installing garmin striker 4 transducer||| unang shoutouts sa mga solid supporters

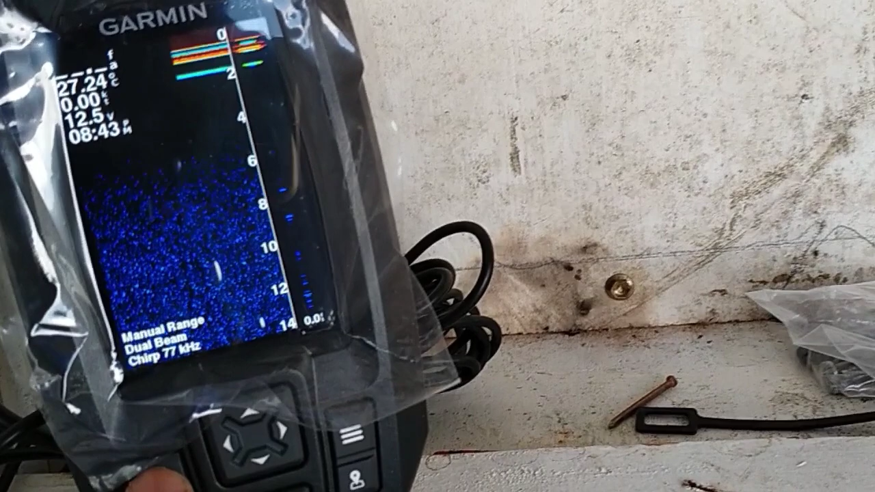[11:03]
yung ito, sonar setup, itong noise reject.
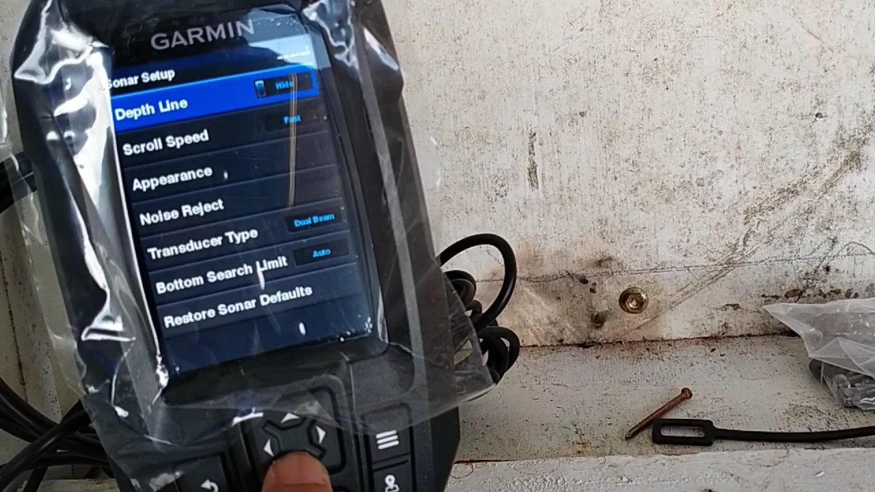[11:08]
Ito, kailangan pala nating i-show.
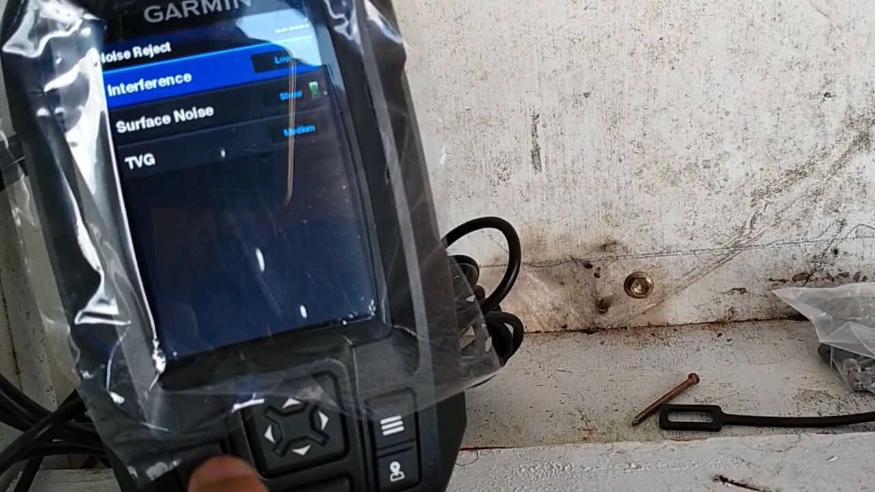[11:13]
Show pala natin yan para dito sa ibabaw,
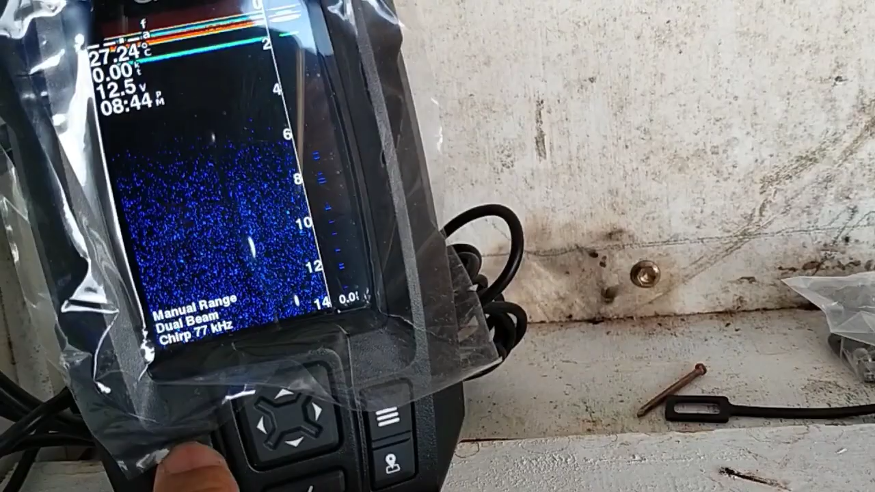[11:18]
makikita natin yung information dito sa ibabaw. Ayan, okay. Claim lang.
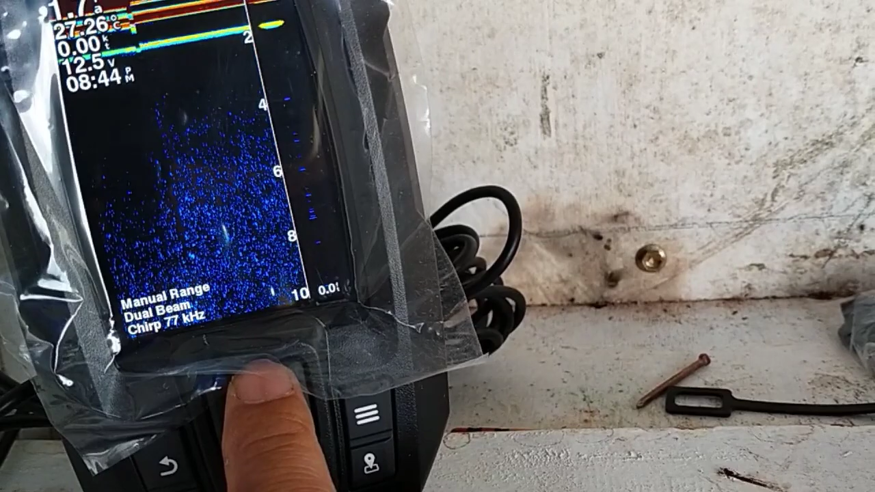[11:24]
Di ba, dito ka lang mag-adjust.
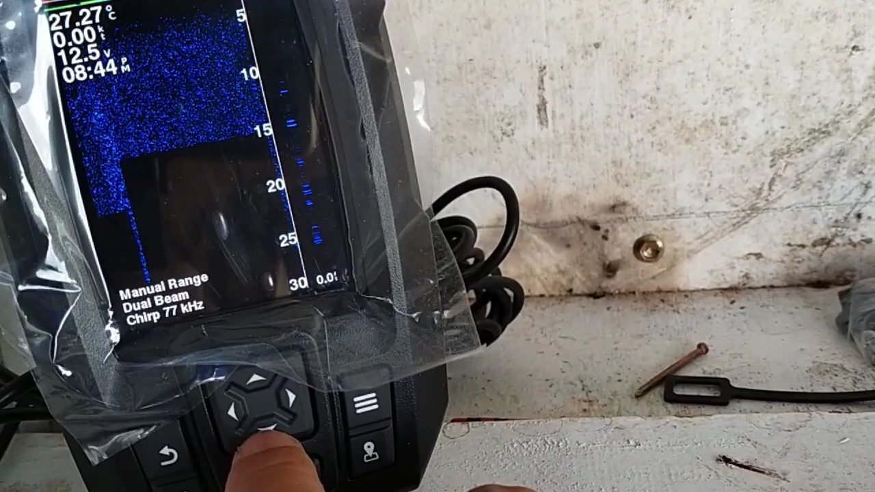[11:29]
On screen: water 27.27°C
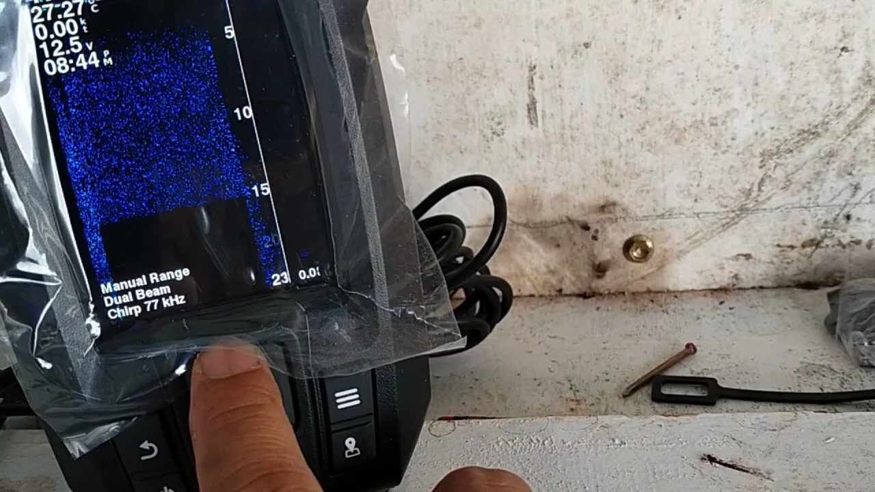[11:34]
On screen: speed 0.00 kn
Sa gain, dito ka na lang mag-adjust sa gain menu, tapos gain,
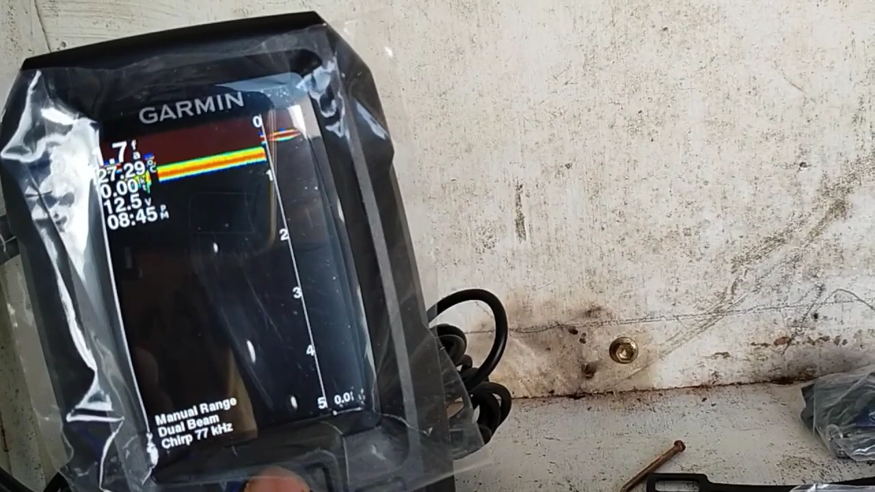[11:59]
So, balik natin sa 5, yan, so yan ang yung result.